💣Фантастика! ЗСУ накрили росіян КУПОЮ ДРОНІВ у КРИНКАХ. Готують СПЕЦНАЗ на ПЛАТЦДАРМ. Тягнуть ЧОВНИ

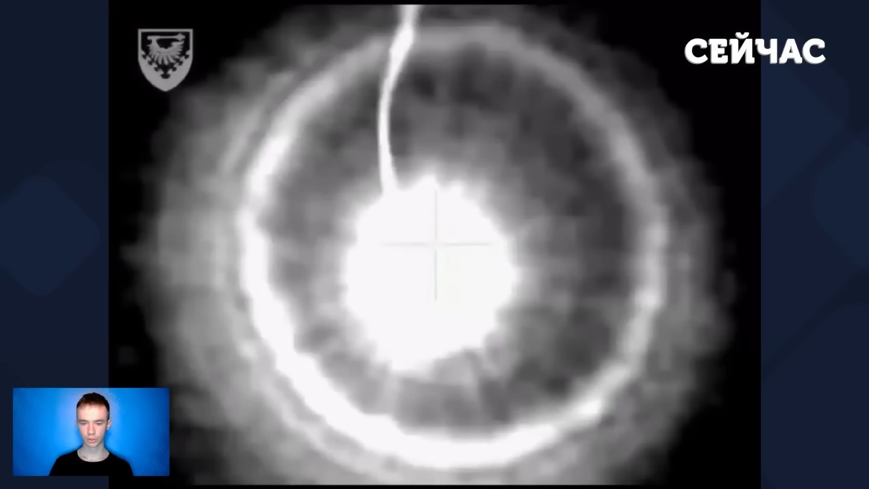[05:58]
Таке відео нині шириться телеграм-каналами. Зазначається, що російський дрон був знищений за допомогою британської ЗРК «Суперкет».
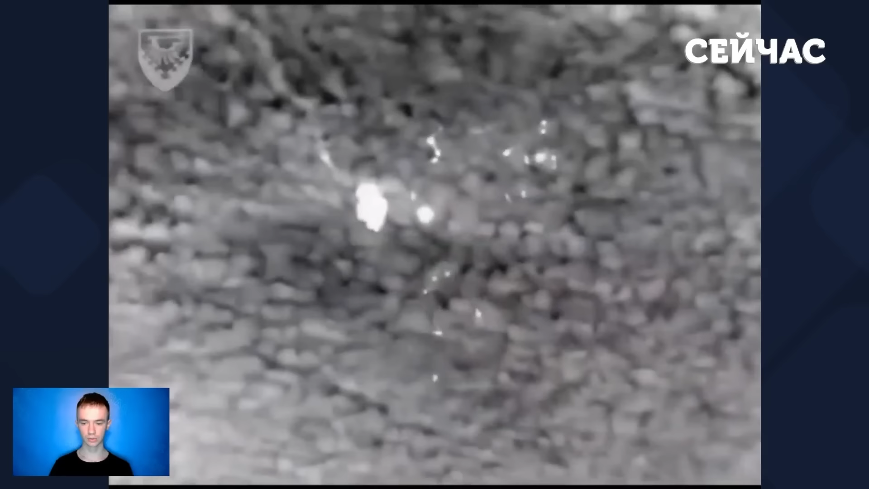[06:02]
Неподалік села Кізмос бійці
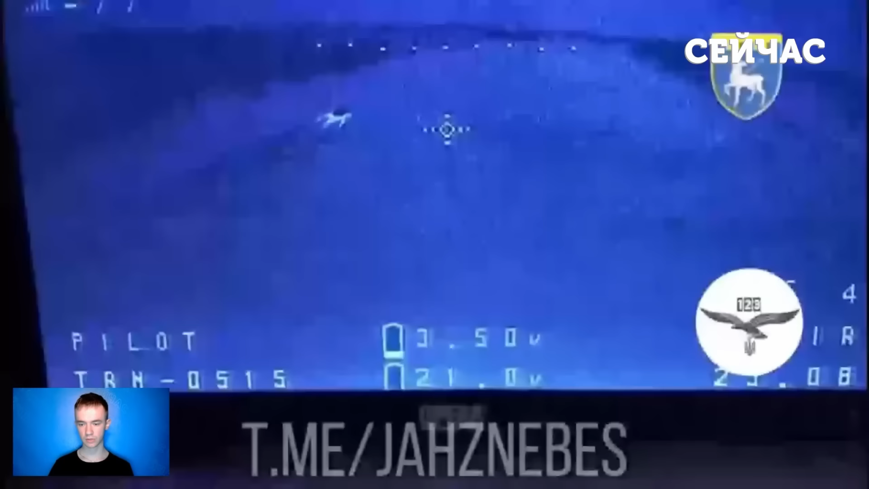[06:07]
123 окремої бригади ТРО знищили російський човен з окупантами. Результатами своєї роботи бійці поділилися у телеграм-каналі.